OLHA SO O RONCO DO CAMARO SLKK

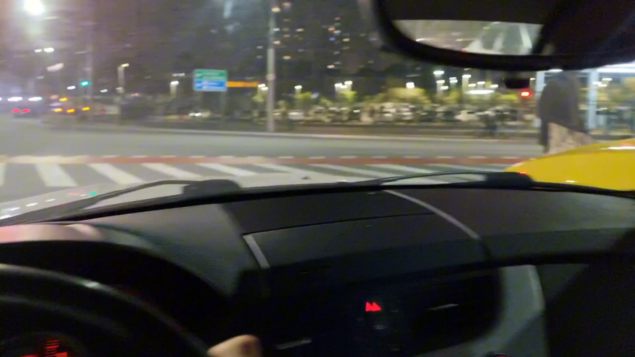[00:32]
eu não vou abusar muito não Mas eu quero pelo menos gravar a esticada do camarão Que doideira Eu não posso abusar com a minha vizinha Não posso acelerar a caminha
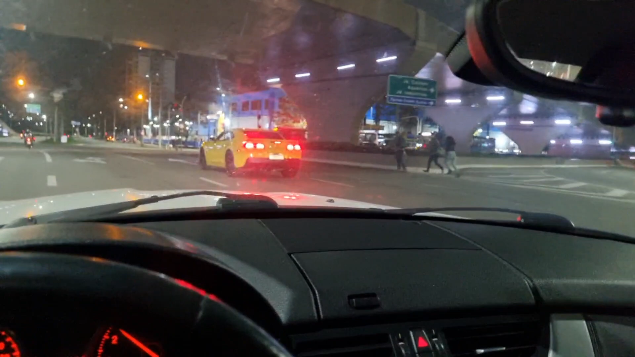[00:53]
Ai caralho O camarão é forte demais Você é louco Cara Cara
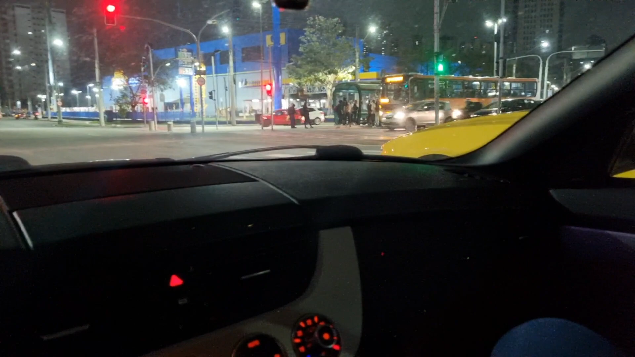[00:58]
Que surreal Não é surreal um camarão amor
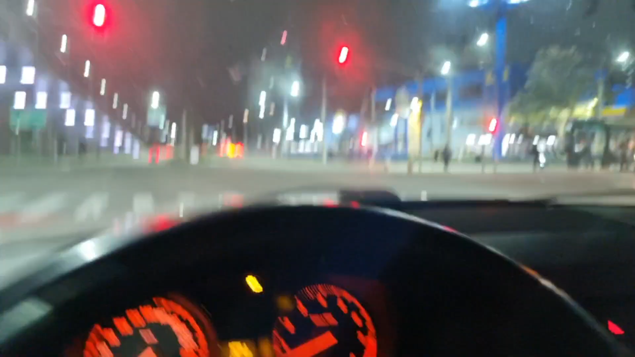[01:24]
eu acho que ele vai sentar o pau aqui véi Então ele vai vir por aqui ó Ele tá nessa de mão Eu quero ver o ronco do camarão Você é louco
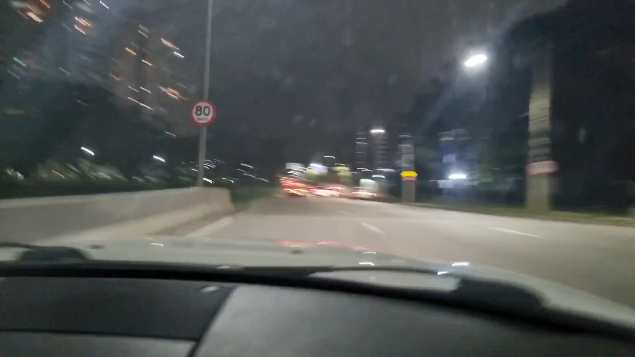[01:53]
É o camaro É o camaro Vai Alexandre Nossa senhora O ronco do bagulho mano Nossa senhora galera Você é louco mano É o camaro Uma C4 Você é louco Filho de Deus Vai Nossa senhora Vai do lado dele Você é louco mano
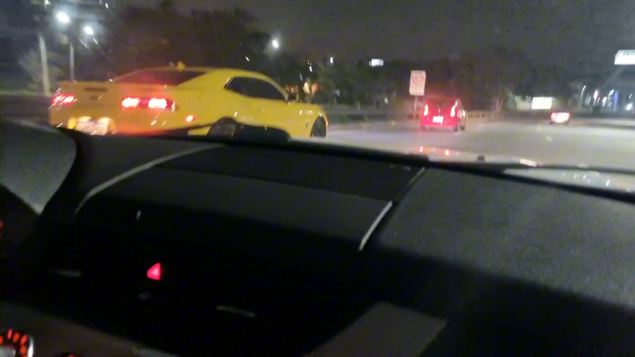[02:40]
Deixa ele lá frente Deixa ele lá frente Que eu não posso sentar o pau nessa boca Eu só posso acompanhar Olha o roncão Olha o O motor dele tá cheio E ele vai acelerar essa porra
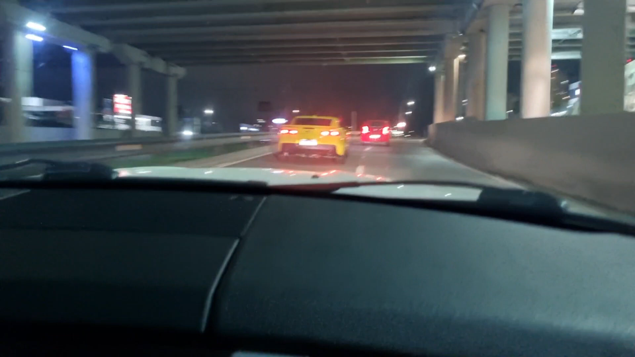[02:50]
O hobby não sai na frente dele O hobby não sai O hobby não sai E eu vou O ronco O ronco Segura essa Vai amor
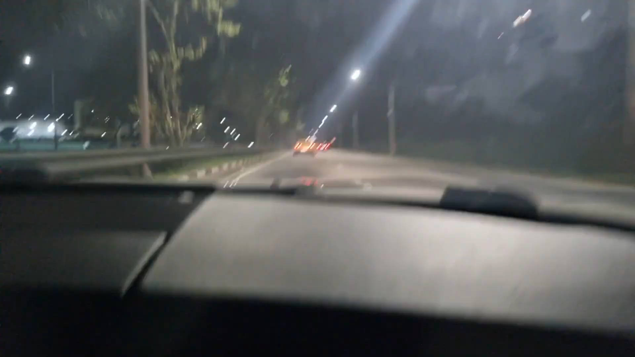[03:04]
Nossa senhora Na porra O ronco galera